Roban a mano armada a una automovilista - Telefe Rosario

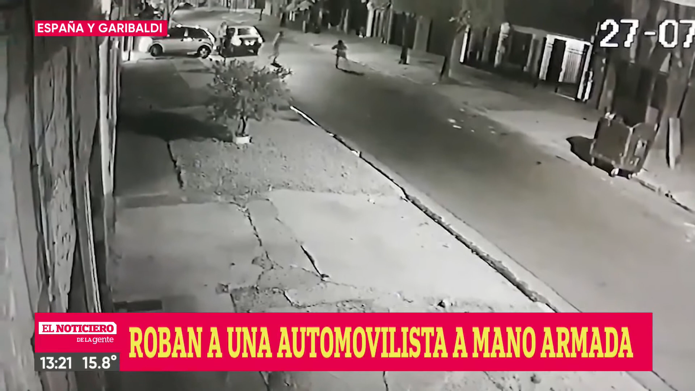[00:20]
Tres hombres armados asaltaron a una mujer mientras entraba el auto a la casa. Se llevaron el vehículo y la tranquilidad de la zona. El barrio está muy mal porque todos los días hay robos, hay asaltos de carteras a las chicas, ahora que no hay colectivos, no tantos, pero siempre pasa algo, todas las noches, todos los días. ¿Escuchó los gritos de la mujer de enfrente?